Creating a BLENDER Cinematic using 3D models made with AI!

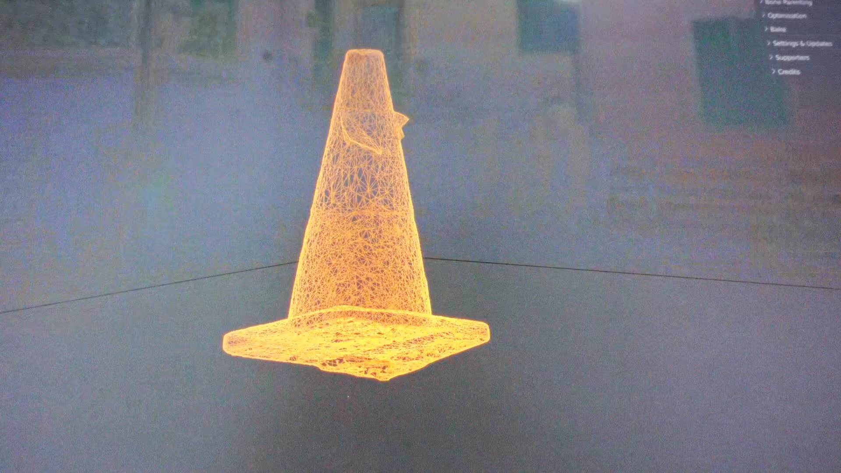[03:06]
And let's just bring this slider down I'm going to apply And let's look at the mesh again Okay And